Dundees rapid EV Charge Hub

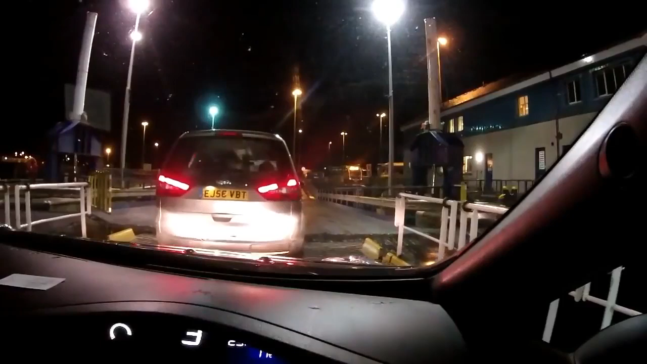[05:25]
up to Shetland and it's a matter of driving out of Hatston the pier
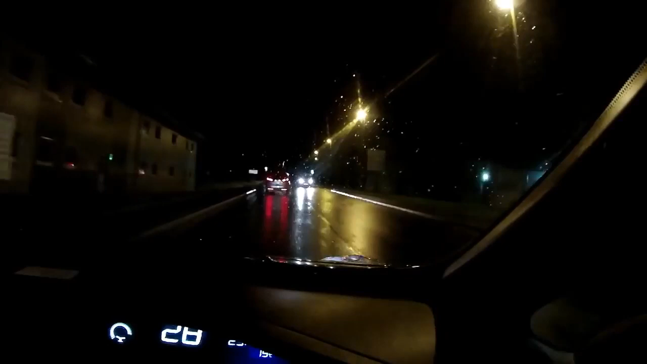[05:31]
as you can see we're nearly approaching midnight and we're left at 5pm so at the top of Hatston here I take a right and then it's off to towards Finstown and then I do a right off towards Rendell which is where I live so that was my trip this